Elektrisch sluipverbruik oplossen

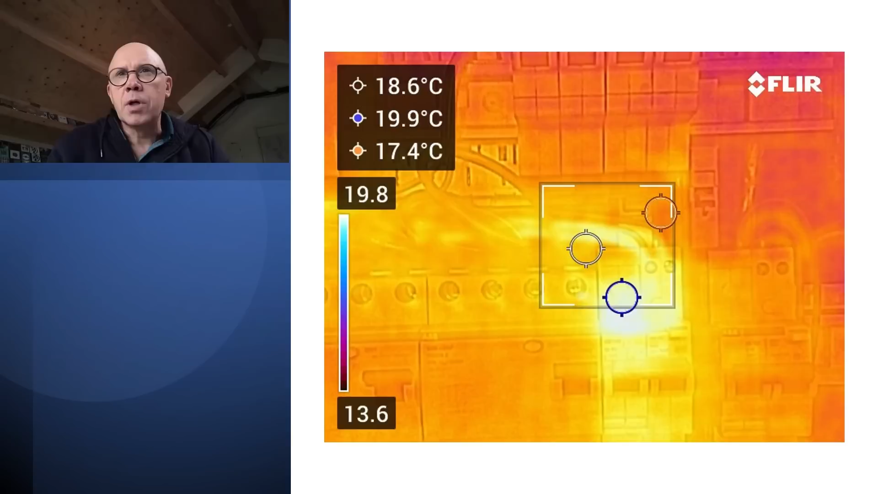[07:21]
On screen: spot 18.6°C
Als je die hebt. Een warmtebeeldcamera, als je die gewoon op de meterkast zet. Of de meterkast opengemaakt is. Dan zie je eigenlijk al direct. Waar gaan nu de energiestromen langs. Waar wordt er warmte opgewekt. Immers energie wekt in veel gevallen warmte op. Hier kon ik dat heel snel zien. En ik kon dus zien dat het uit deze automaat kwam.
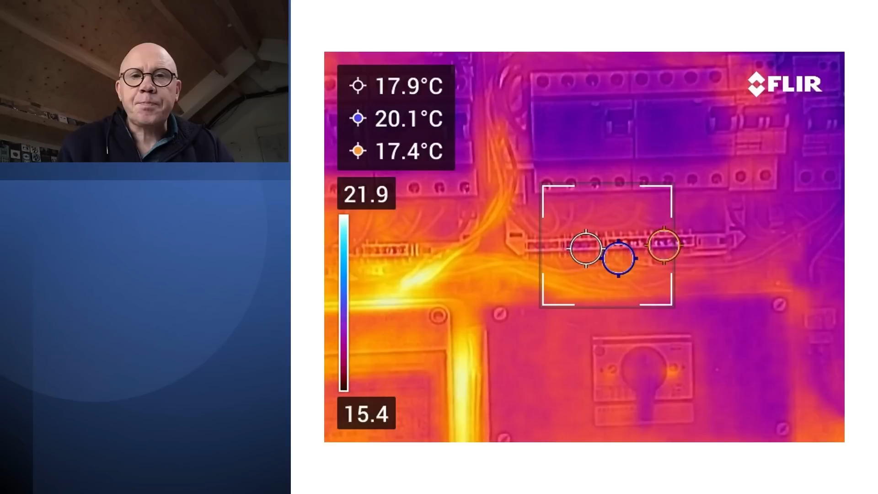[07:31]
En als je dan iets meer afstand neemt. Dan zie je ook waar de draden naartoe lopen. En zo kwam ik dus op die onderverdeler. Die er bij de meterkast zat. Maar het leuke is als je dan in zo'n meterkast aan het koeken loeren bent. Dan zie je bijvoorbeeld ook een andere sluipverbruiker. En hier is dat het apparaat links. En dat is de deurbel. Dan moet je je voorstellen. Als een deurbel verbruikt 8 watt continu. Is toch zo'n 70 kilowattuur per jaar. Het is niet heel veel.
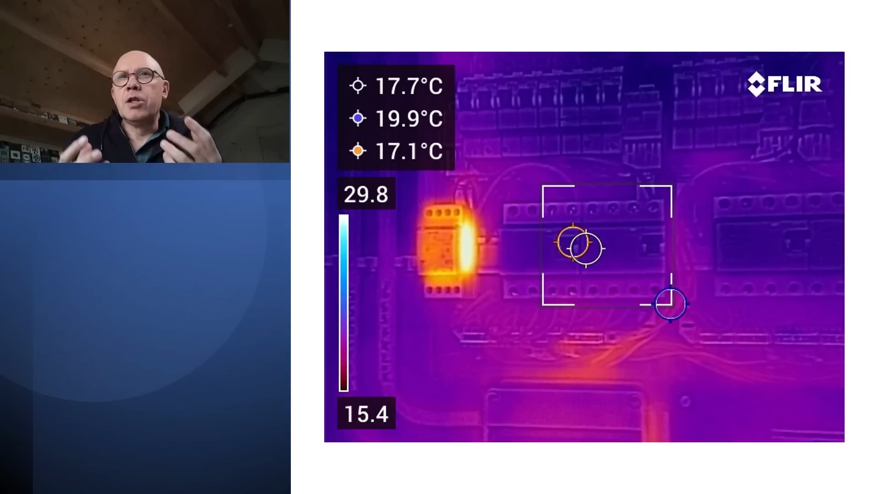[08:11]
Maar ja, voor die paar seconden dat dat ding misschien per dag per week gebruikt wordt. Is het wel 70 kilowatt. Dit is dan misschien een beetje te ver doorgeschoten. Maar ik probeer je hiermee te laten zien dat er dus verschillende invalshoeken zijn. Om naar te kijken. Dat je ook verschillende tools kunt gebruiken om sluipverbruik in je huis te vinden. Te detecteren.